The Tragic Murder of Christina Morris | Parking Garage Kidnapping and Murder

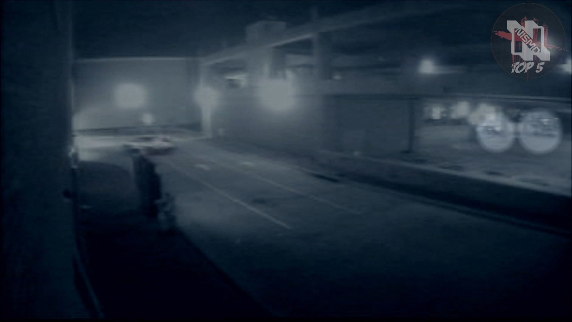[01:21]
And a different surveillance camera from outside the parking garage shows both Christina and Enrique's car parked in front of one another in the same garage. Although both cars are visible, Christina's driver's side door is too far out of range to see if she ever steps inside of her vehicle.
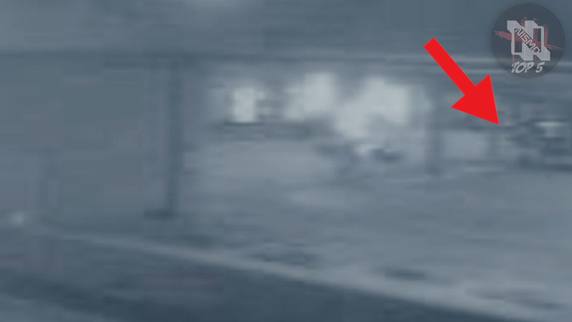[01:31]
Only Enrique's gray Camaro is turned on and leaves the parking garage shortly afterwards, presumably with Christina inside of the vehicle.
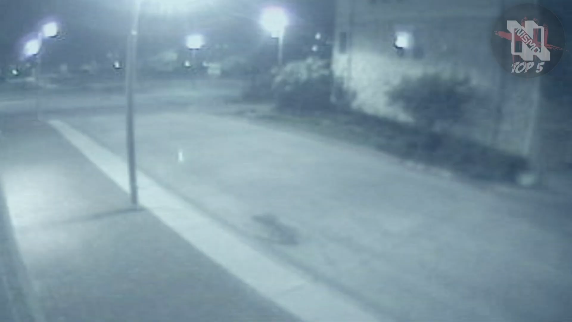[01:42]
Christina's car remains dormant in its occupied spot for days on end, with Christina nowhere in sight.